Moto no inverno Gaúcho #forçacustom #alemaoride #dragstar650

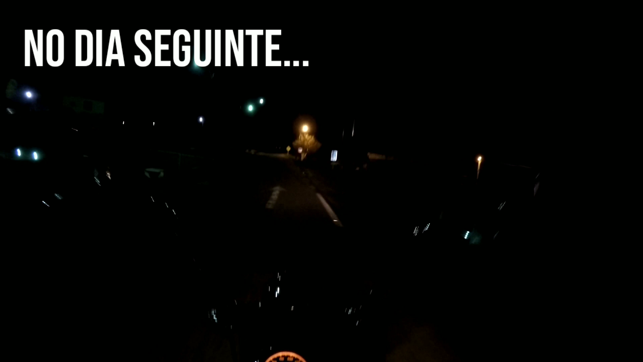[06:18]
Bom dia Agora são 6 horas
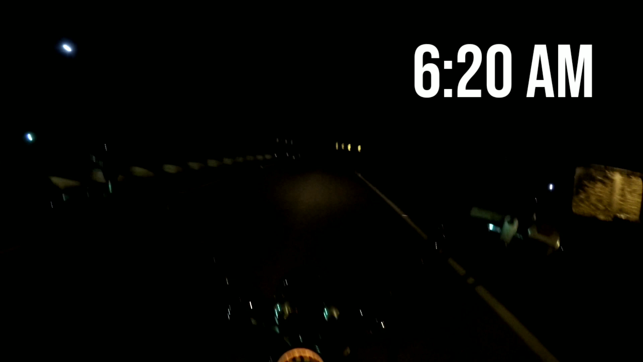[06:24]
e 20 minutos Mais ou menos E a temperatura na região É de 6 graus